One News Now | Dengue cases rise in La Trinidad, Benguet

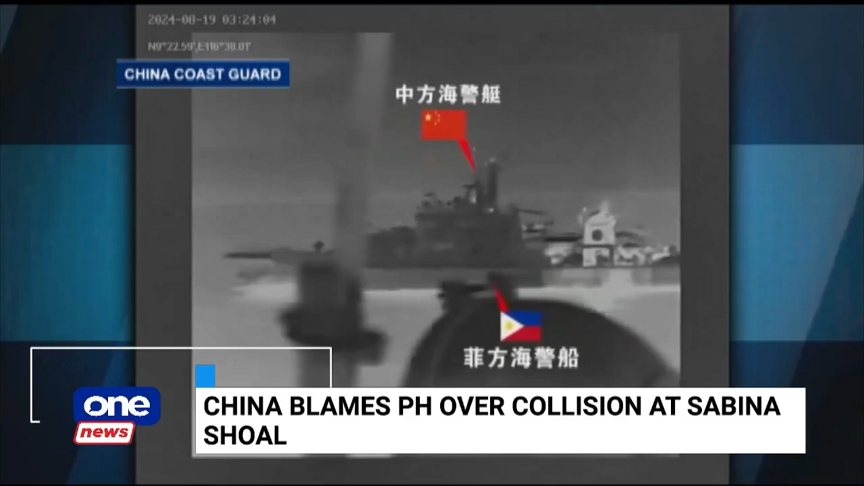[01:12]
The China Coast Guard released a short video of the encounter early Monday morning, showing the Philippine Coast Guard vessel BRP Bagakai sailing side-by-side a China Coast Guard ship. The China Coast Guard said the BRP Bagakai ignored repeated solemn warnings and deliberately collided with one of their vessels. China also accused the Philippines again of intruding into its maritime territory.